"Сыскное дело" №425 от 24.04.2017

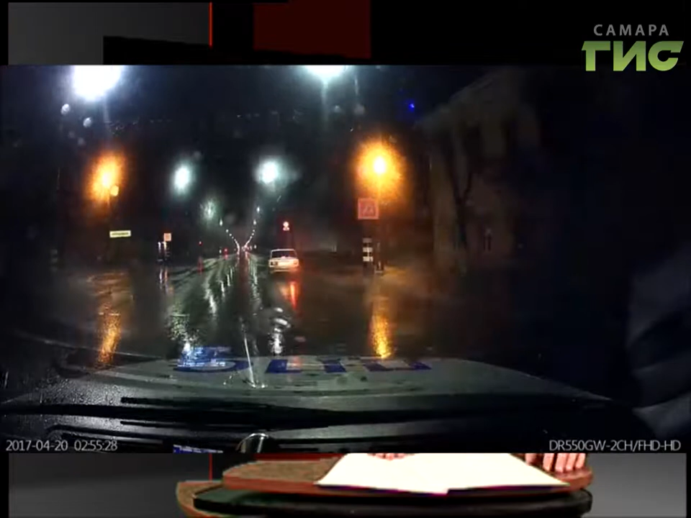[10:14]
Когда инспекторы ДПС решили остановить водителя пятерки, 23-летний молодой человек это требование проигнорировал. Началась погоня. В результате Сызранский шумахер несколько раз выезжал на встречную полосу, ехал в обратном направлении по дороге с односторонним движением, проезжал перекресток на красный свет.
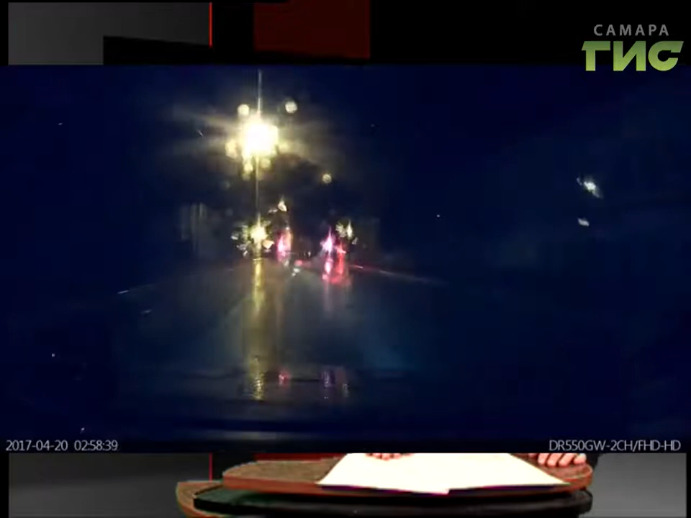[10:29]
Не справившись с управлением, водитель пятерки врезался в световую опору.